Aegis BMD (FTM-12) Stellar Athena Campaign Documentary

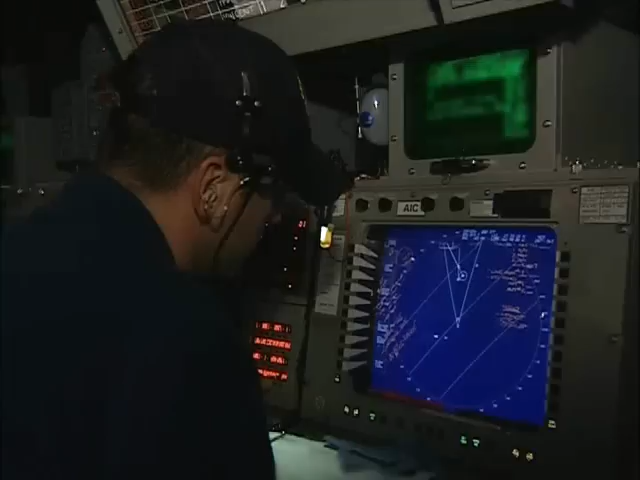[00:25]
We go away, track number is 7565.
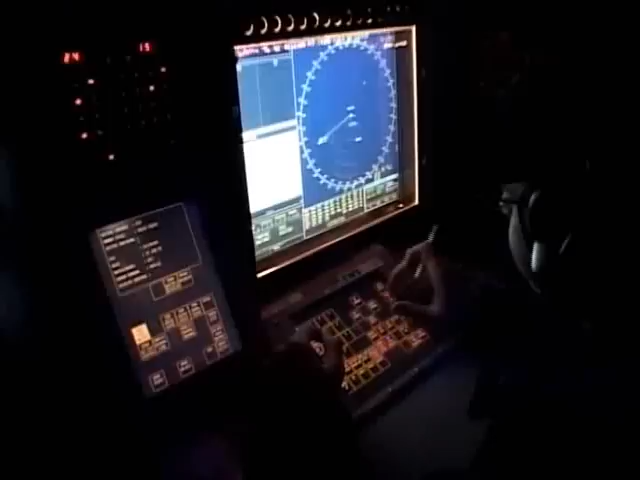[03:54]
which detected and tracked the AAW target using its SPY-1 radar.
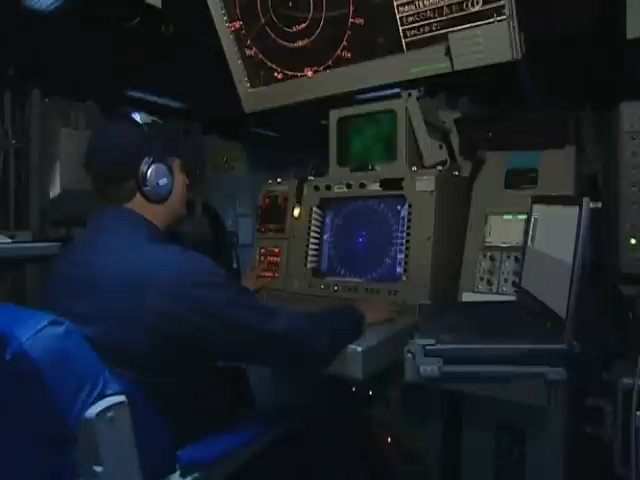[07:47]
The radar system controllers on Decatur and Port Royal use Mission Planner to set up Aegis SPY-1 radar search sectors for early target detection.
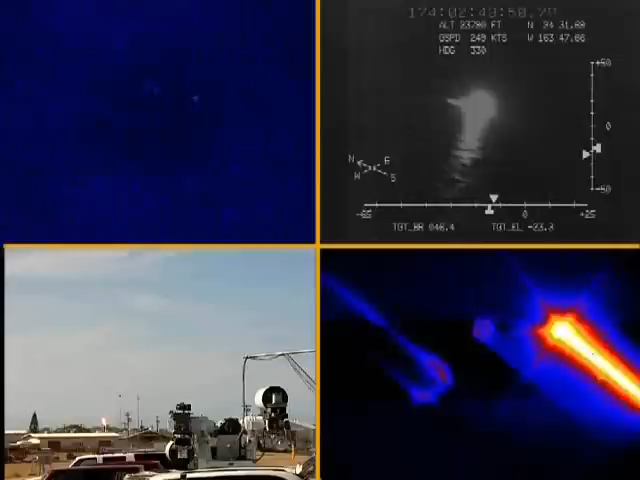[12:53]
In the days and weeks ahead, the important test data collected by a variety of optical sensors and
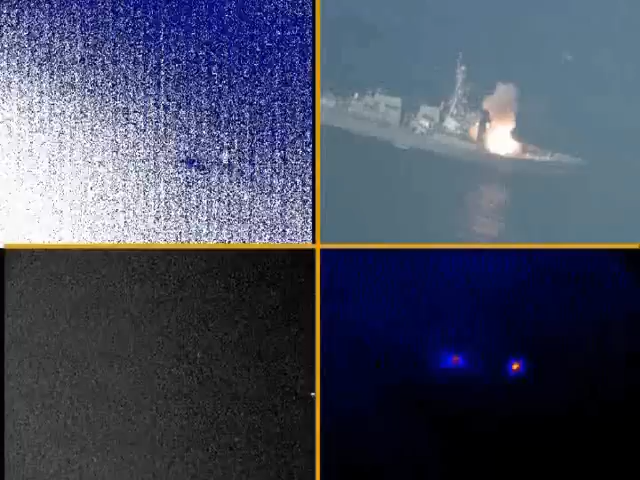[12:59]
radar systems observing FDM-12 will be studied and analyzed.